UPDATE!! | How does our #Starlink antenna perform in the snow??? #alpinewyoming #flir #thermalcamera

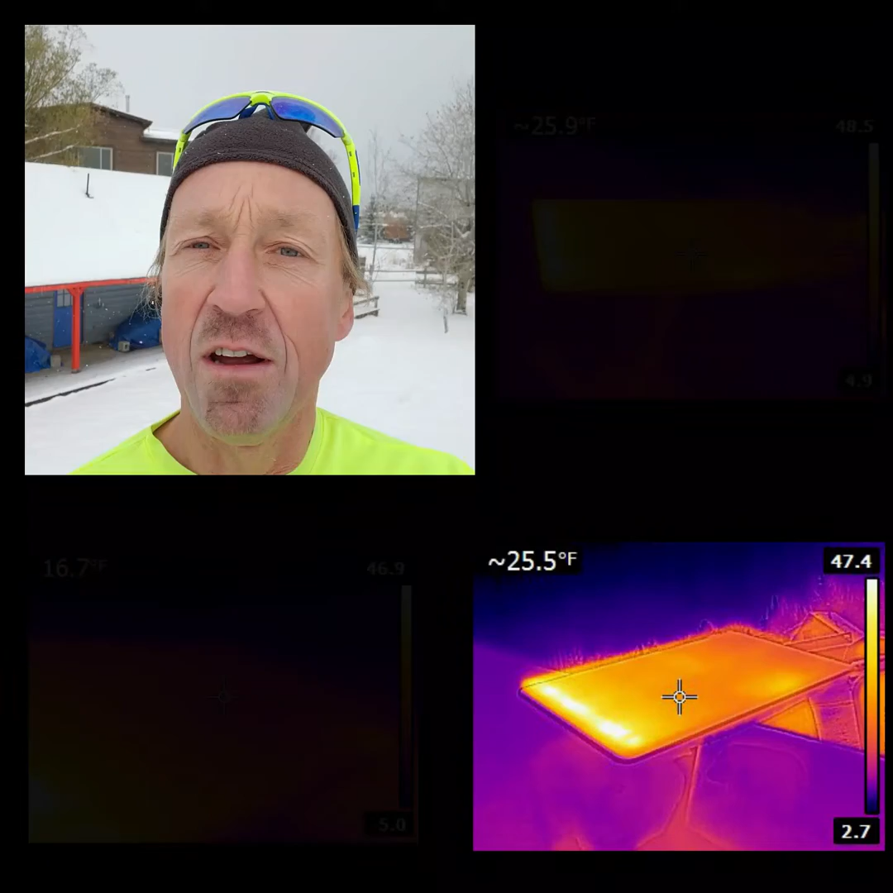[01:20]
though the the roof itself is somewhere between 11 17 degrees surface temperature and the the the ambient temperature here is about 23 to 25 right now with the light snow the starlink the surface of it is of the antenna is actually between 47 and 55 degrees so it does
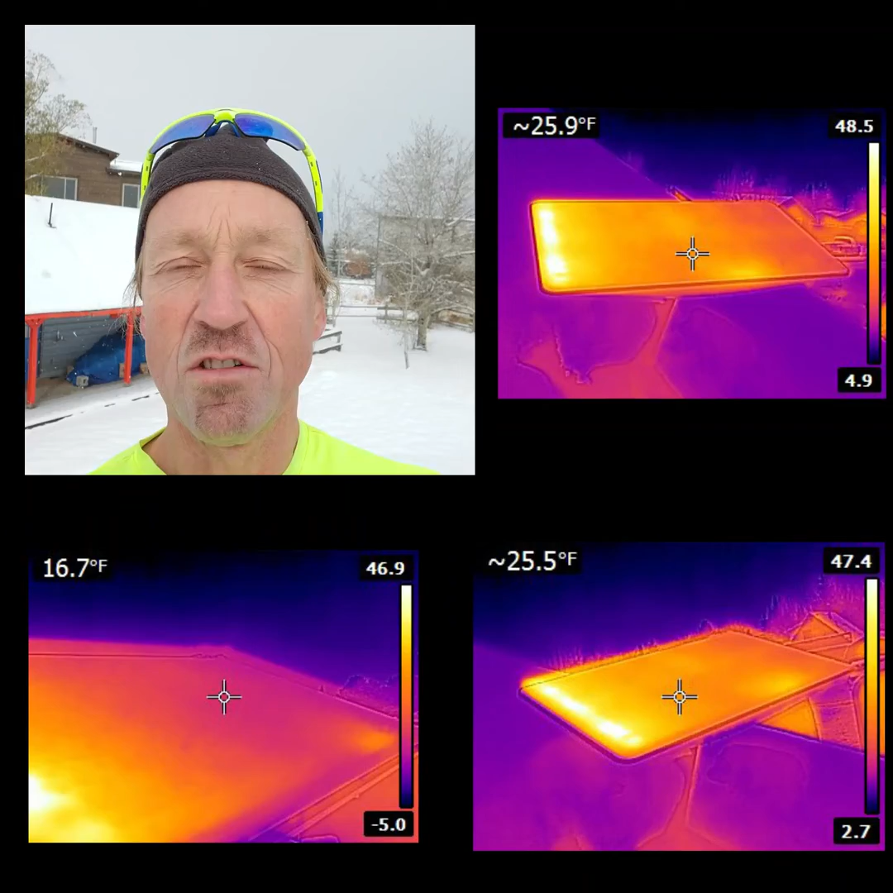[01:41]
look like it's got some capability there where it's generating heat so that as you can see there is no snow